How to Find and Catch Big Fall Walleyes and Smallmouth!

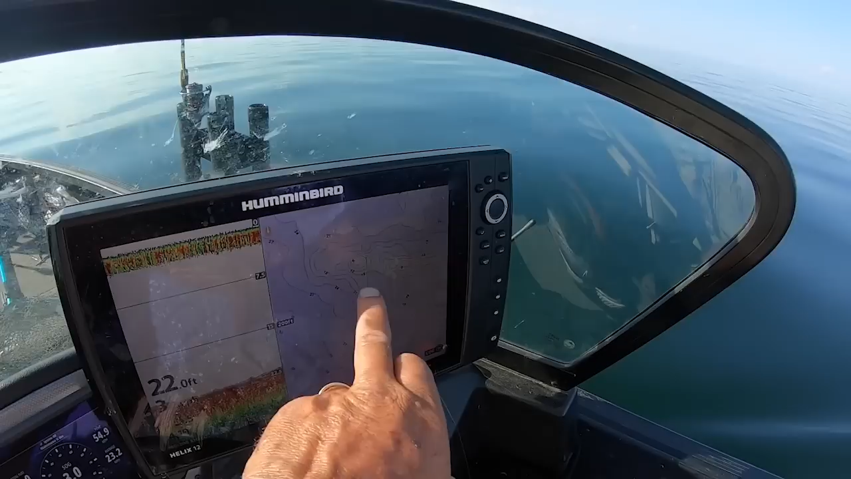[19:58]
Now, Andy is here driving, looking at the mapping system. I don't have both, but we're gonna go right around all these humps. I'll zoom out again. See this sort of structure, deep water.
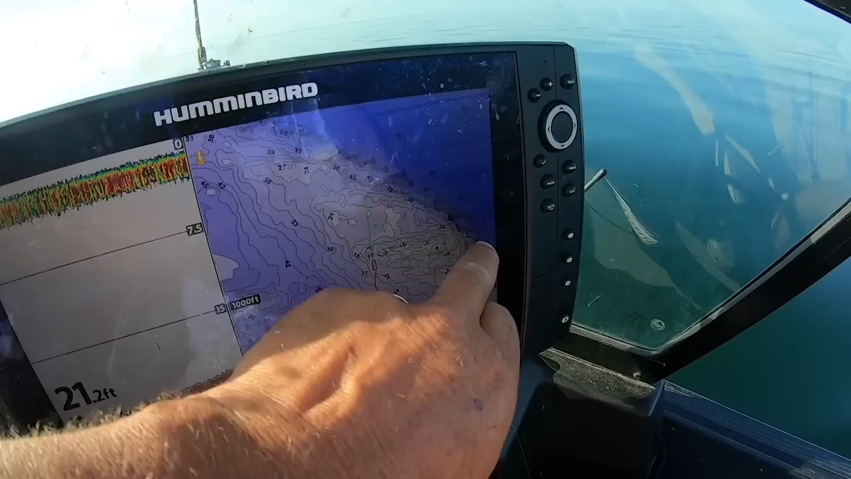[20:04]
On screen: depth 21.2 ft
We'll work our way along the edge here. We'll come over the top, back and forth. We're just going all over this structure, guys, utilizing LiveScope.